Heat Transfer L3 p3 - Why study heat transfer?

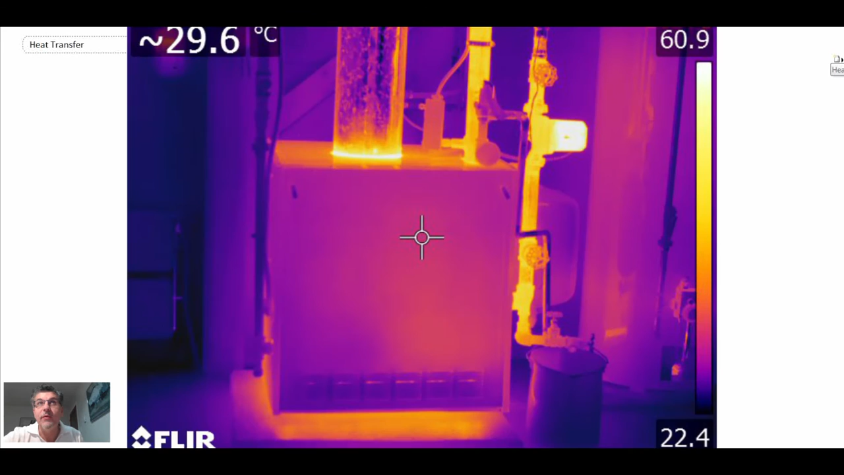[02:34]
On screen: spot 29.6°C
so we're beginning with residential buildings and here we have a hot water boiler boiler in a house and we're going to zoom in on the area where the energy is being added so here
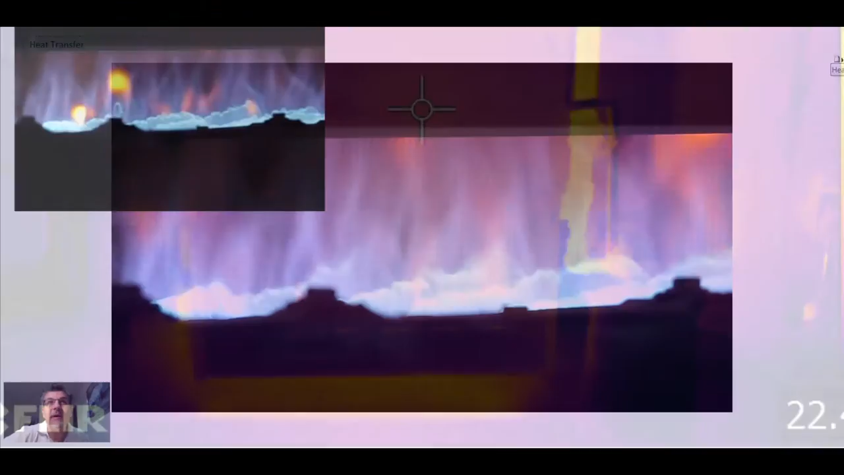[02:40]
what we're looking at these are flames we're burning natural gas and the heat that is
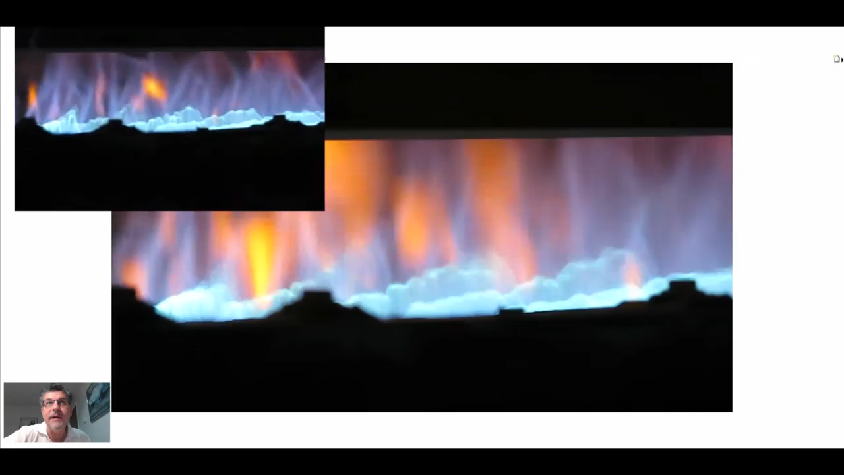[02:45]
generated is used to heat a boiler water is circulated using a circulation
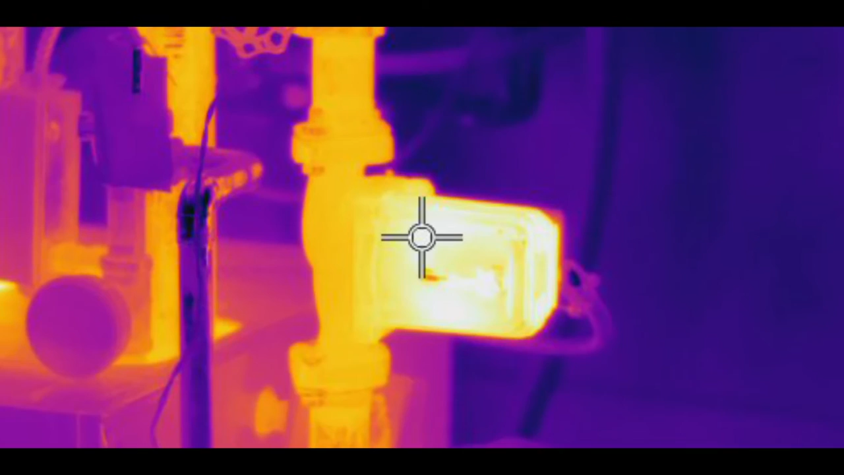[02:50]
pump and then that goes through a manifold system and and through pipes that extend throughout
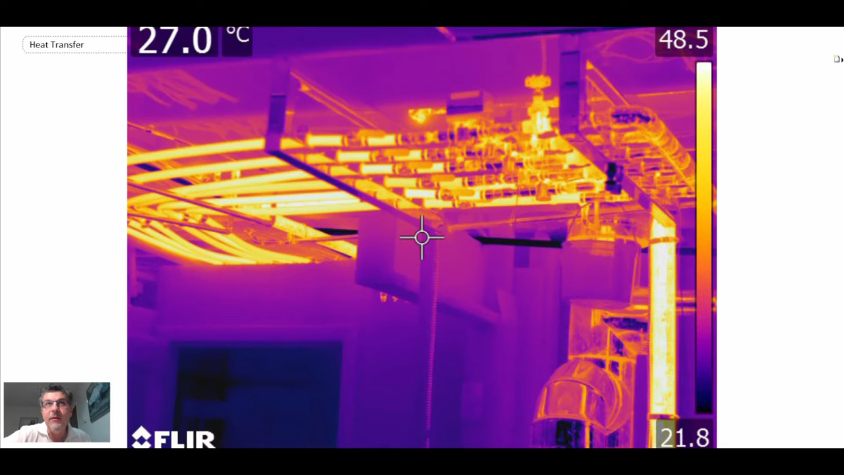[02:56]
On screen: spot 27.0°C
the house here you can see one of the pipes going through one of the floorboards and it goes up and
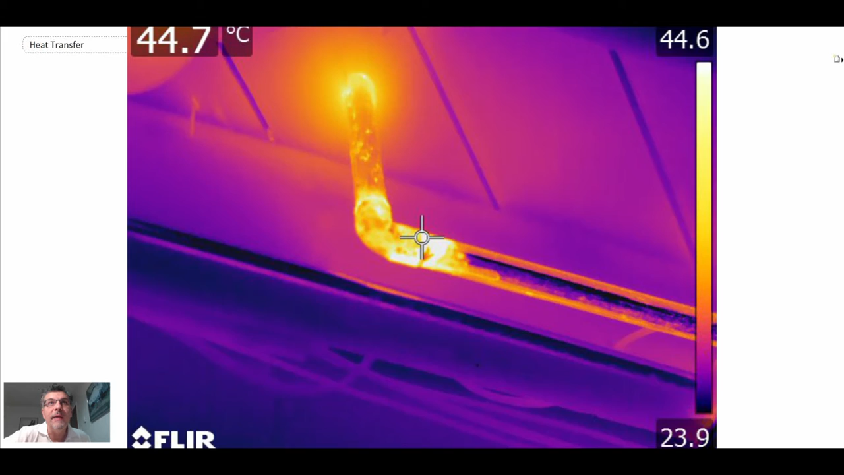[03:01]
On screen: spot 44.7°C
then it goes into hot water radiators and so through natural convection which we'll study in this course that
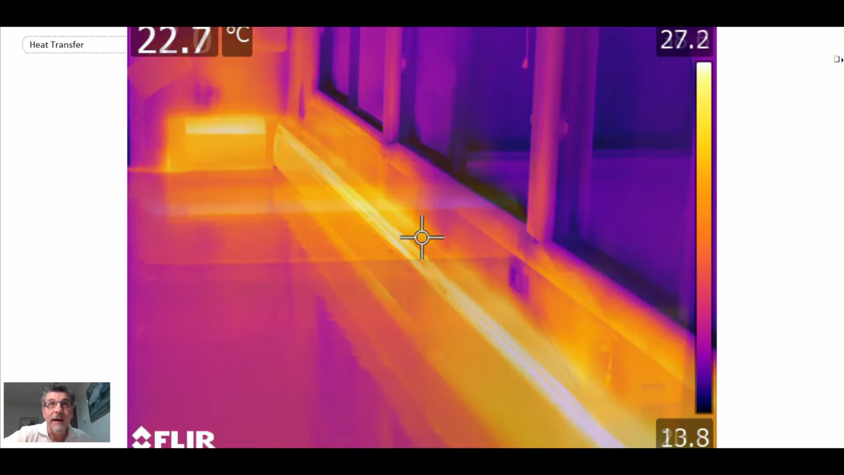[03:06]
On screen: spot 22.7°C
is how the heat is transferred from the liquid through fins into the room and that's what heats it now where does that
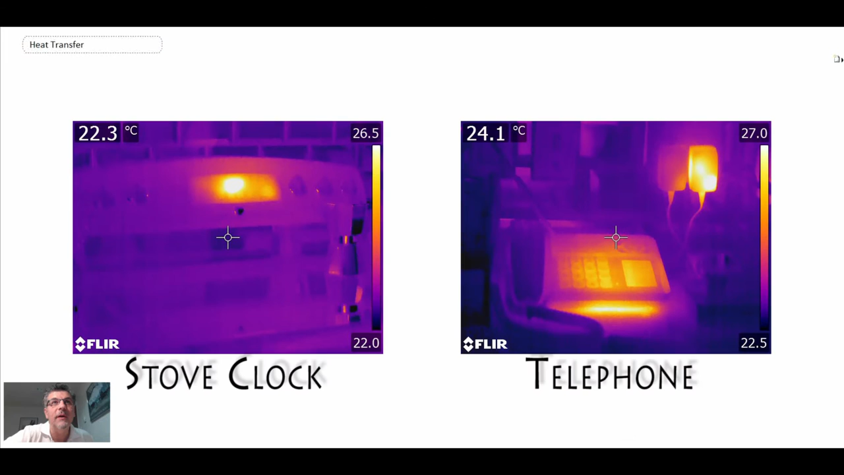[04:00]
hotter you have a stove clock a telephone they're all generating heat a cable splitter
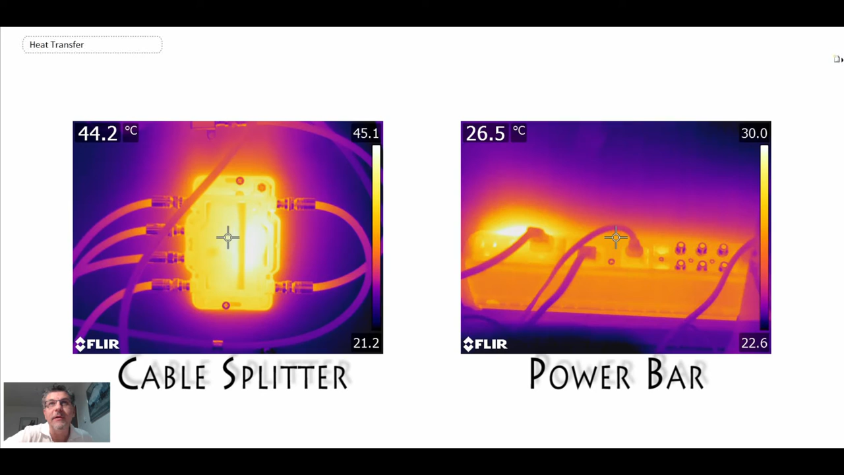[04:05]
a power bar a cable box with your TV
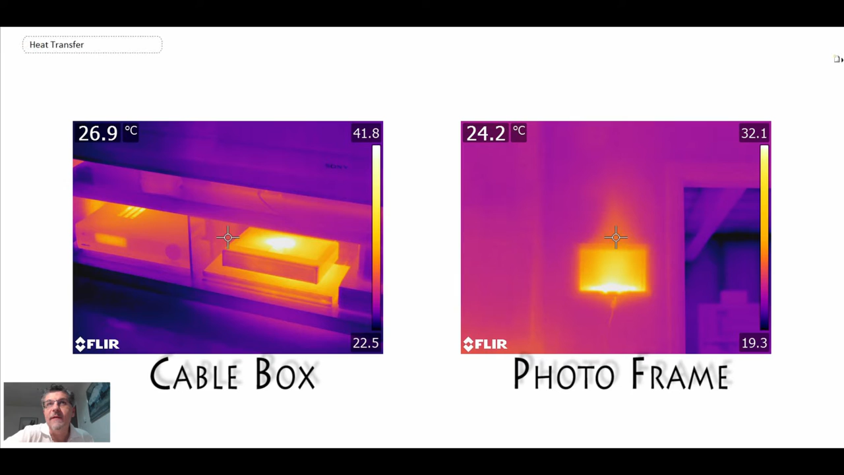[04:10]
a photo frame they generate a lot of heat as you can see on the right ground fault circuit interrupt plug
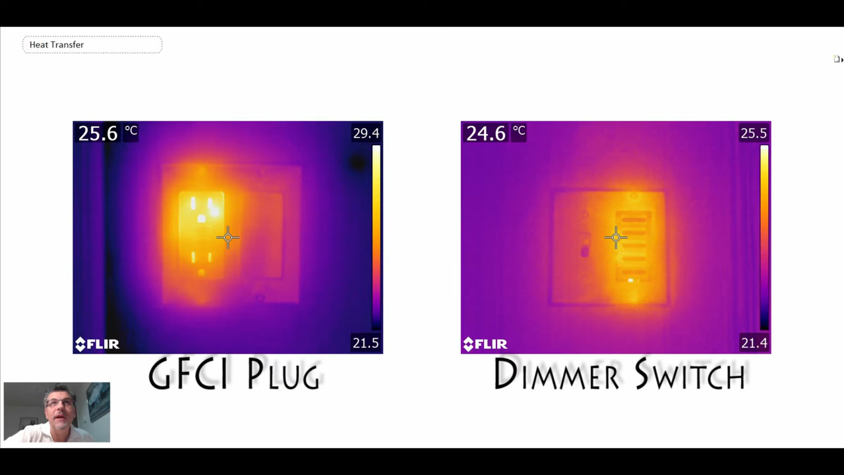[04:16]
on the left and a dimmer switch on the right and then these are interior wall plugs and exterior
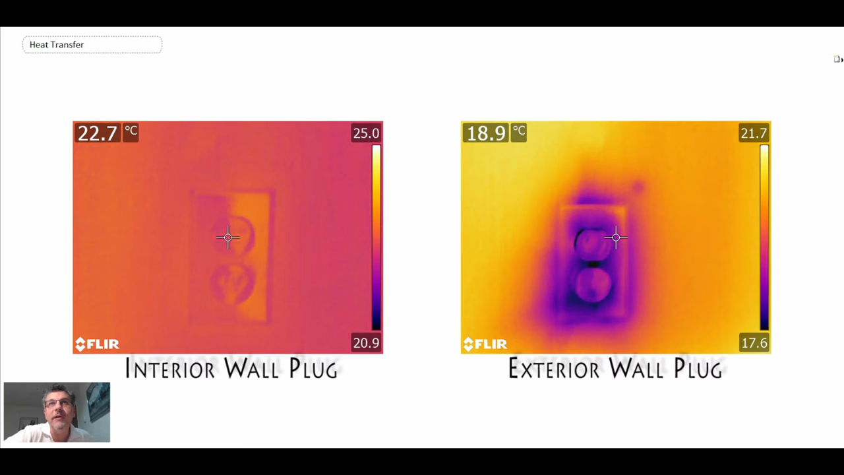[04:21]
wall plugs you can see on the exterior we lose heat to the outside so that's a look a quick look at electrical systems now a lot of those
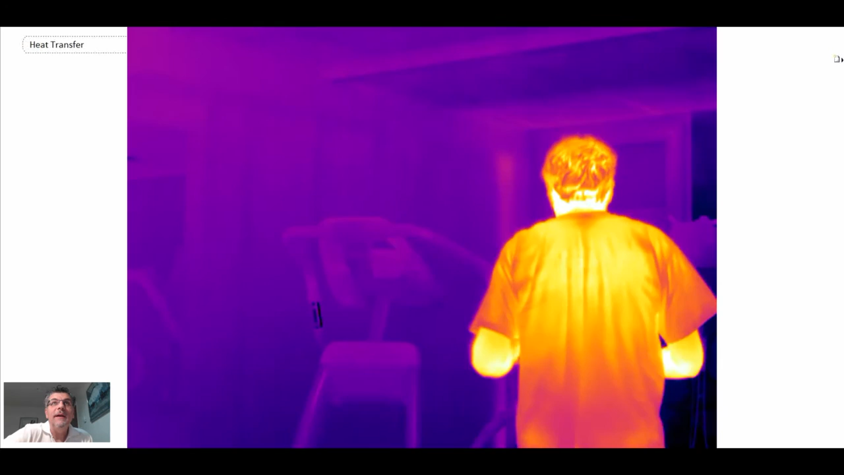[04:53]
professor that is in shape is a happy professor this is me on a stair stepper and you're going to see a 45 minute workout compacted into a number short number of seconds you can see as I go into the workout you're looking at it every five minutes so
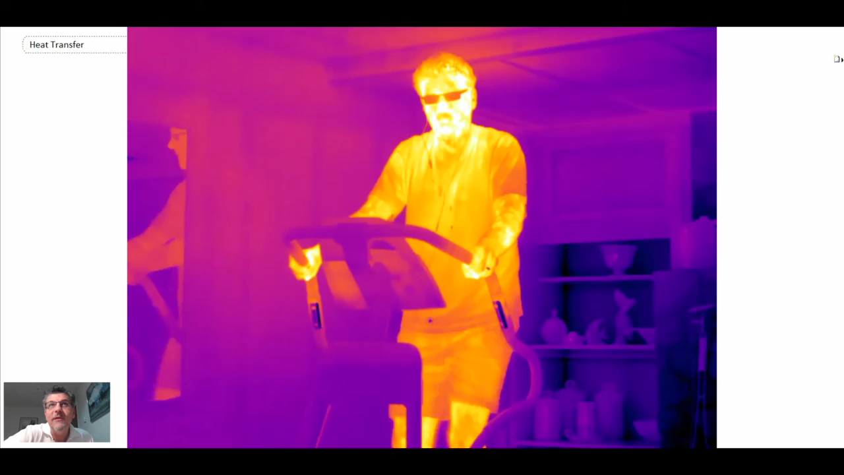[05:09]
watch what happens to my body I'm getting pretty hot you can see that I'm sweating a lot so my body is regulating the temperature by perspiring and then that provides
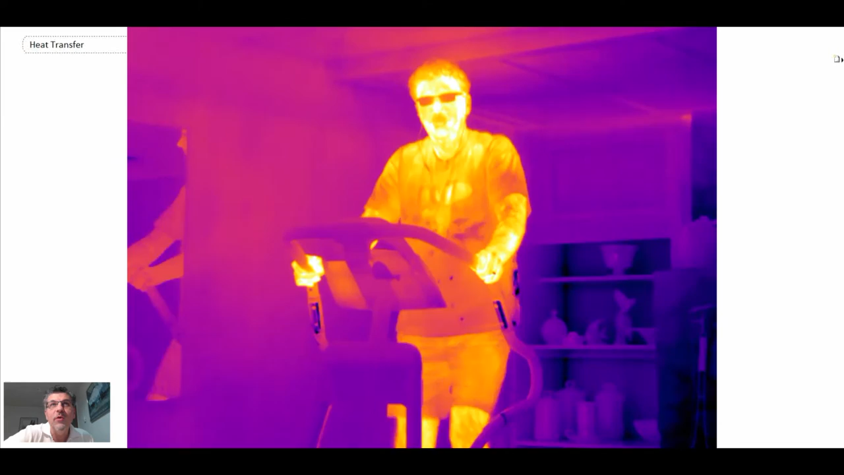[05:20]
cooling to my body and as I go on and on you can see that my head is getting hotter as are my hands there I'm done I'm stretching a little bit and there
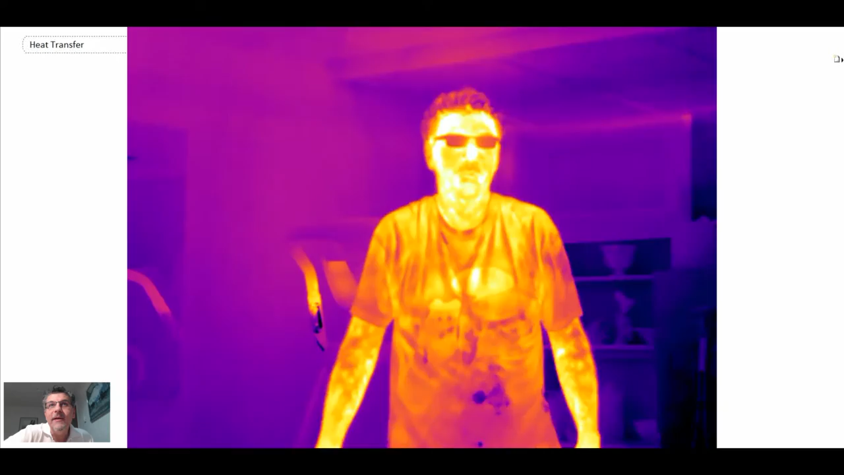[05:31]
you can see the byproduct of exercise I'm very happy we have hot
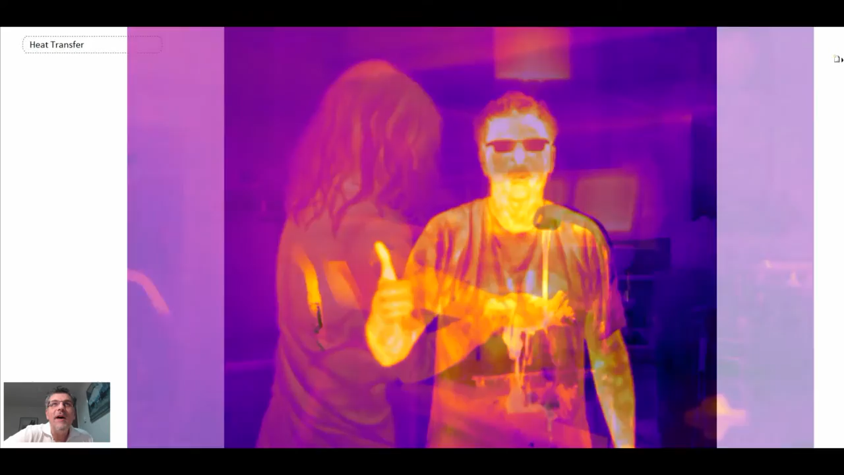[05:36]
water systems in our home so there you can see hot water coming out of the tap you change it to cold all of a
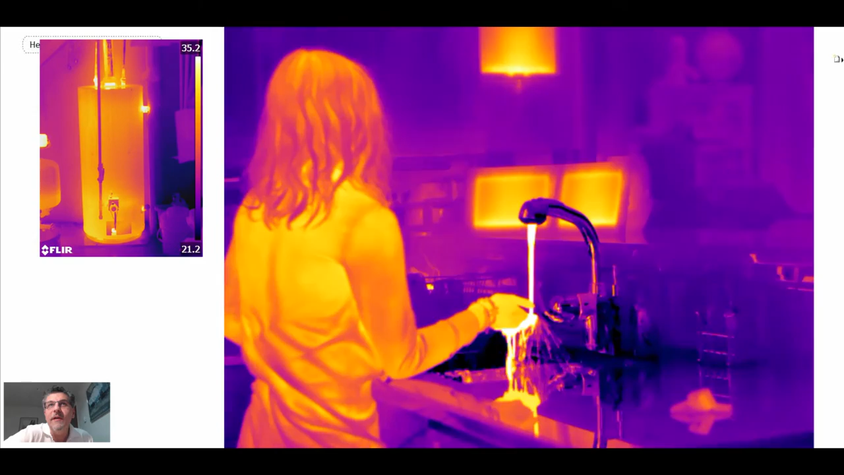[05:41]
sudden the water goes black so actually it's just cold and with the infrared camera you can see
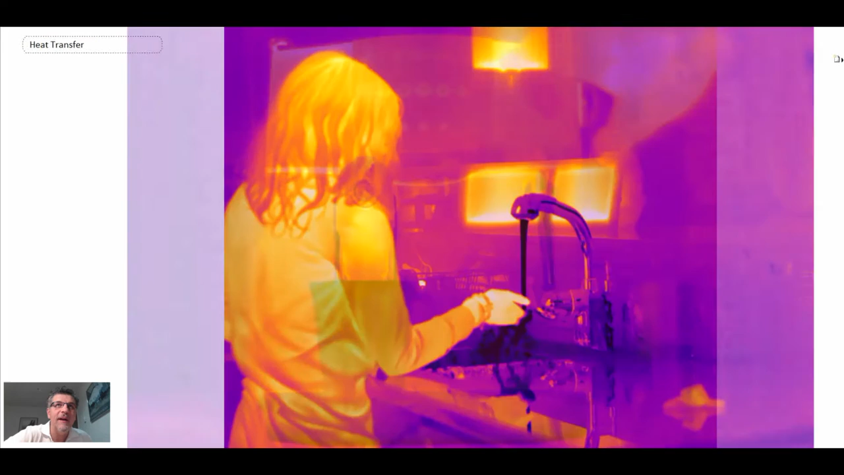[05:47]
this is something that I like to do every day I do like coffee I have to admit so here is an automatic espresso maker and you can see the hot espresso coming into the cup lots of heat transfer in these things
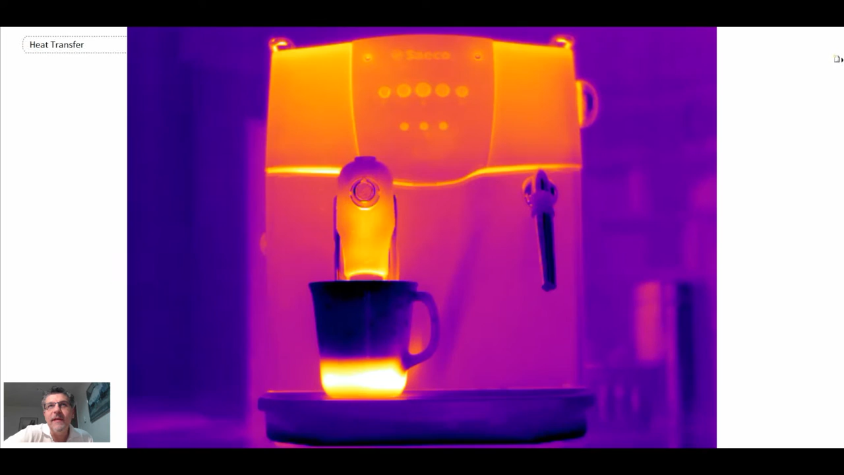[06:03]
if you've ever taken one apart a number of different boilers and you take that hot coffee and here we're pouring
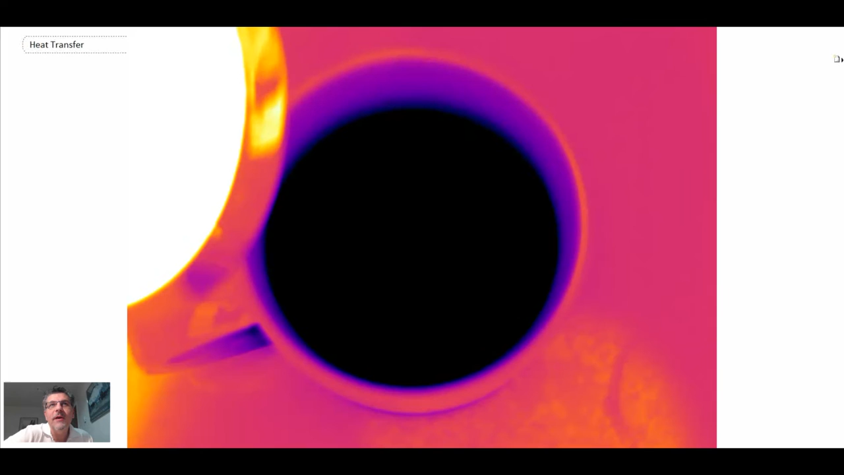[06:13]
hot coffee into cold milk so the milk is on the bottom and there you can see the beautiful natural
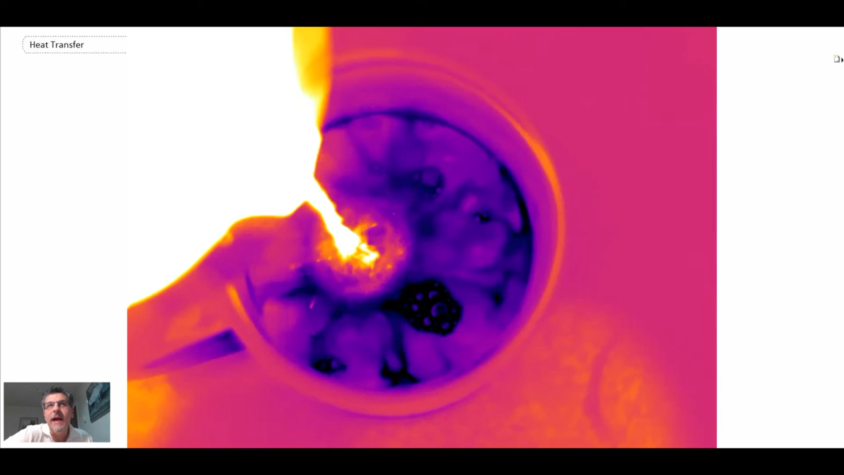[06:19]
convection cells that are forming we will study those in this course they're not as
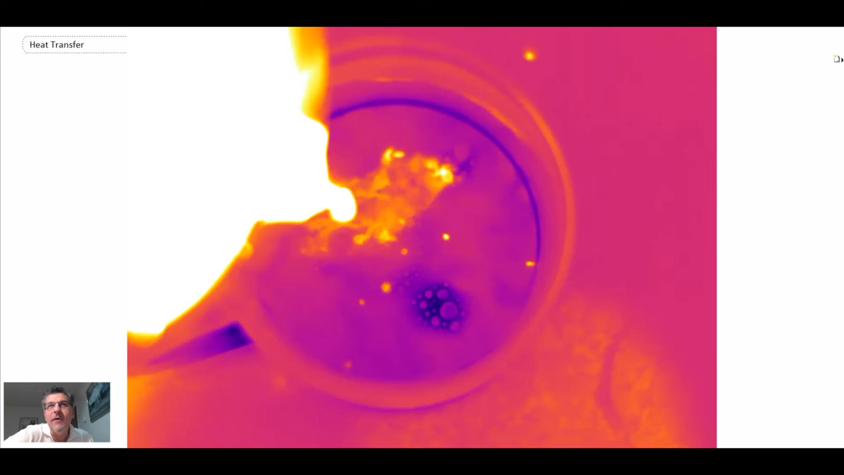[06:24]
perfect as Rayleigh-Bernard convection cells that we will look at but nonetheless they are convection cells and
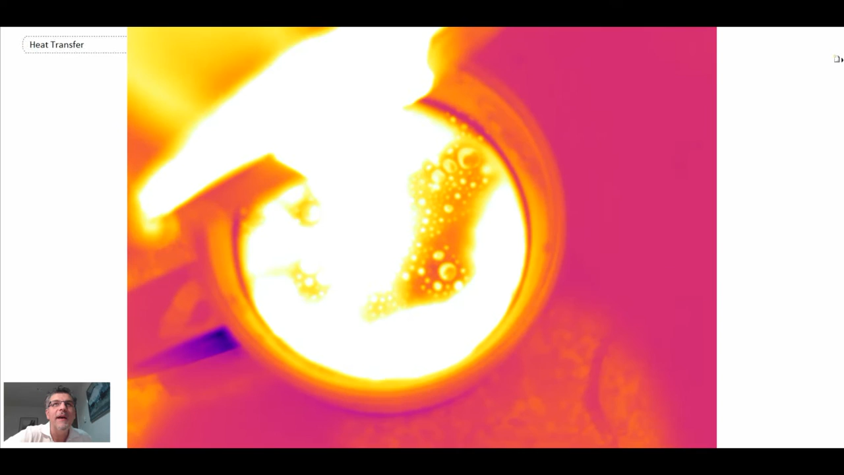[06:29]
eventually the coffee and milk comes to a uniform temperature and there is